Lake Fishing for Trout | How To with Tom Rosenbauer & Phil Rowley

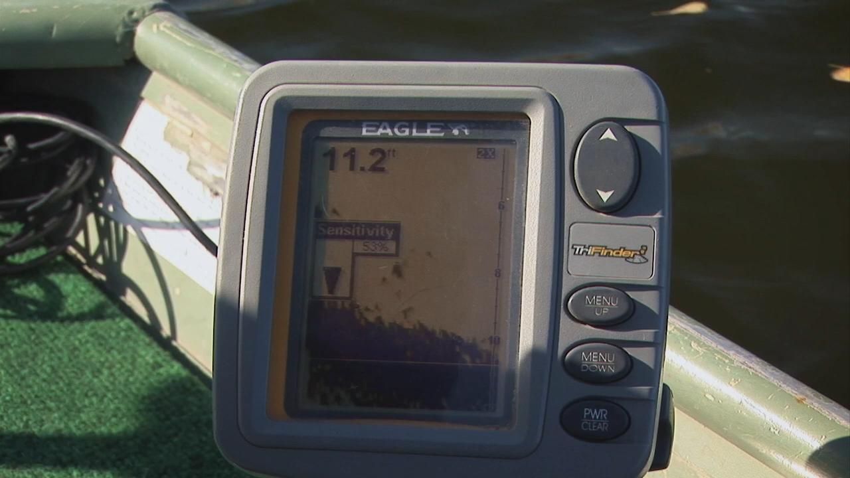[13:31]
On screen: depth 11.2 ft
Once on the lake, sounders are invaluable tools for locating subtle structure nuances not visible on larger-scale bathymetric maps.